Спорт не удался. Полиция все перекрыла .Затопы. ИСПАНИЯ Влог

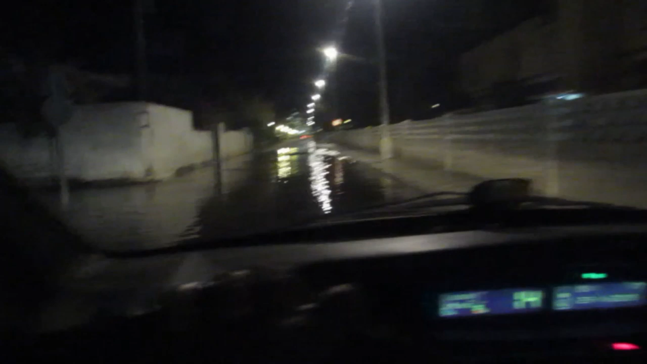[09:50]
Море, море, море. Там, кстати, эти, как их называют, пожарники выкачивают всю эту воду. Офигеть.
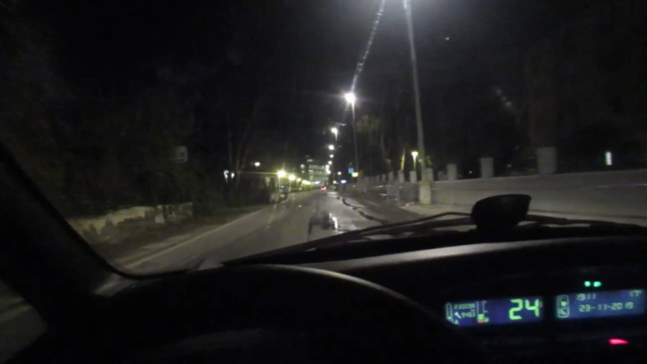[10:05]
Офигеть, какое море. Там машина сзади едет тоже.
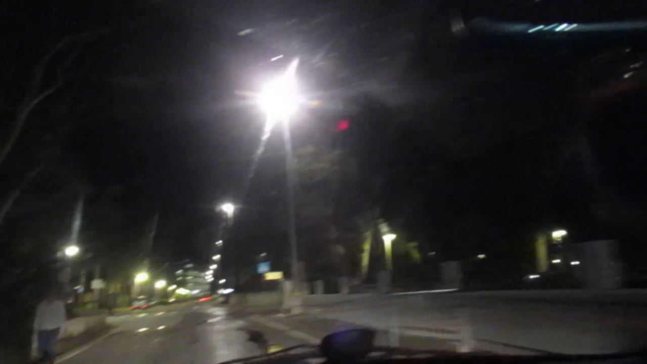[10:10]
Это море проходит. Мы едем домой. Да, Чарли?
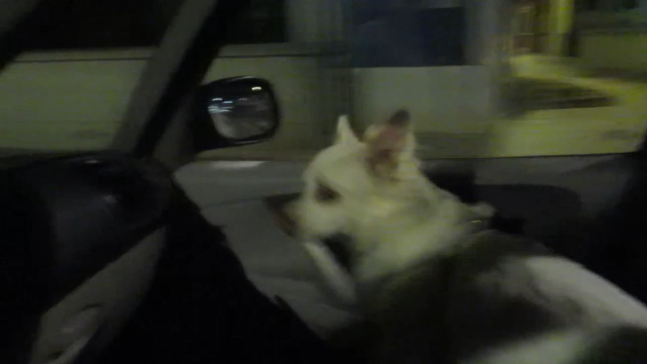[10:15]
Чарли сейчас тут везу. Все равно он сейчас назад уйдет. Полиции нету, надеюсь.
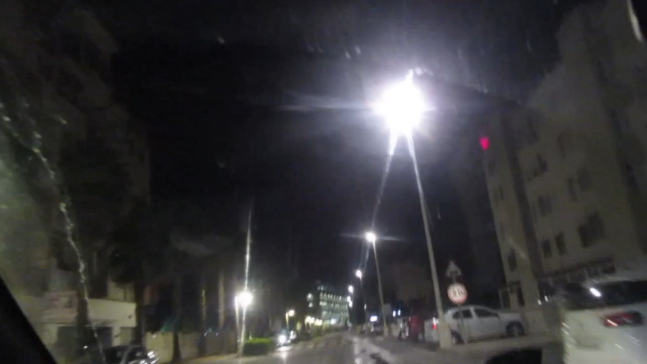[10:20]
В общем, на улице не холодно, но, блин, ветроган такой, что...
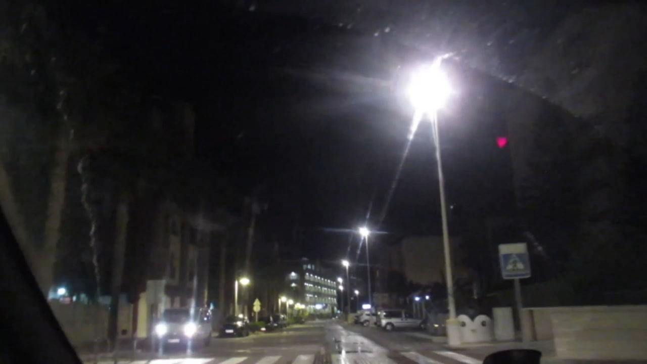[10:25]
Просто пипец какой-то. Эти лежачие полицейские тоже меня добивают.